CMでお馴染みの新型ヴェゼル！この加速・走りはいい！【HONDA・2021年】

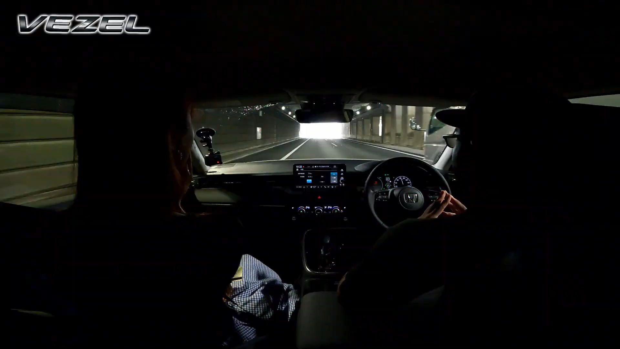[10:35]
これはすごいえ、だってこんなデコボコしてるのにって思っちゃったいやだからね道だって今カーブしてるじゃないですかはいカーブに合わせて曲がってますからねえ、